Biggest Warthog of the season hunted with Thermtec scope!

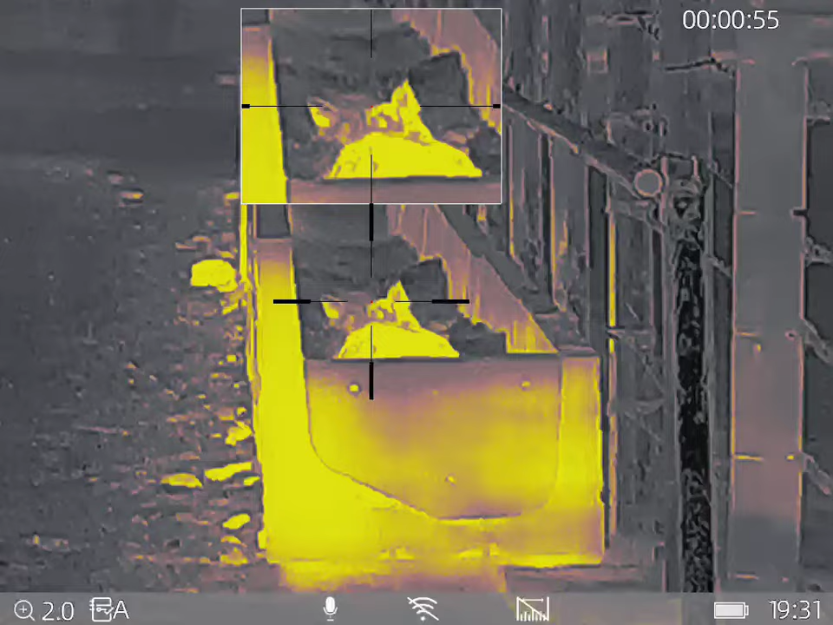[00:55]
Thank you sir, you got the closest one eh? Yeah,
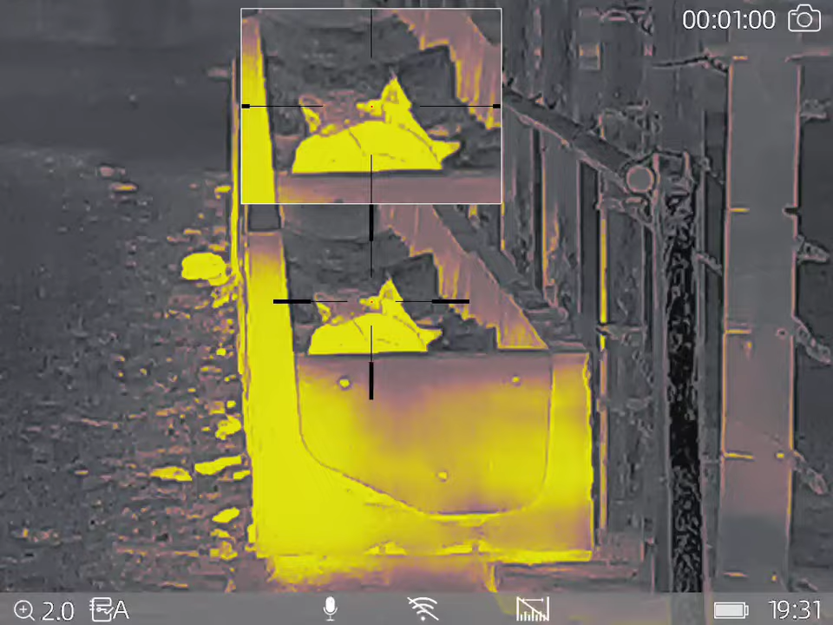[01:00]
I think you might have shot a monster. Right? That sort of task, pretty short.
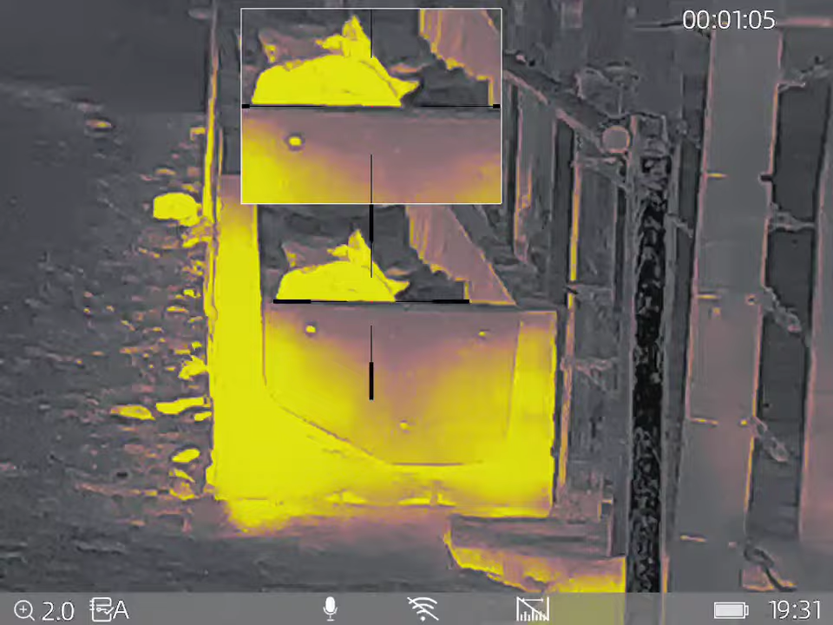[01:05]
Let me just check the key. Hang on, let me just turn this off. He makes safe. Yeah. Okay, so you are your guest, the closest one.